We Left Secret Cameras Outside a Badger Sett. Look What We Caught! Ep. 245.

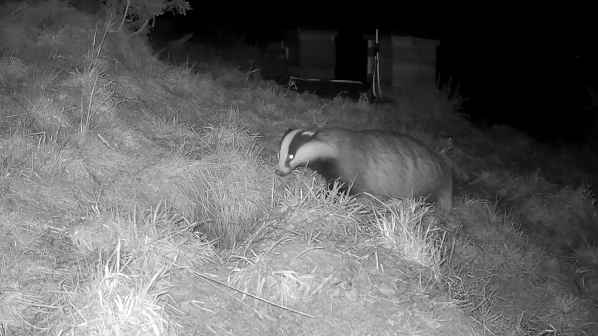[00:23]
And we managed to get some footage of the Badgers which we called Brody and Blair. We did.
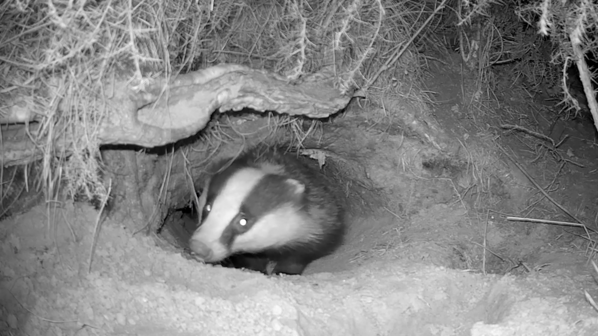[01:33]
And they did notice that they used to keep coming out and having a right old nosy.
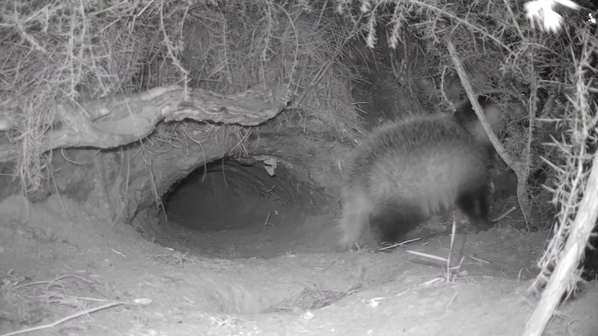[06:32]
Anyway, it's another skill that the young cubs had to learn.
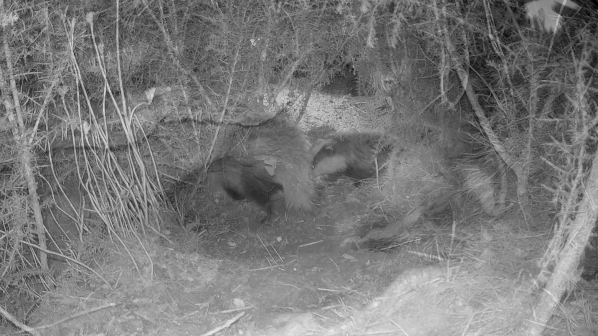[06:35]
And it wasn't more than a few days before mum was bringing them out and they were starting to practice digging with the big feet and claws.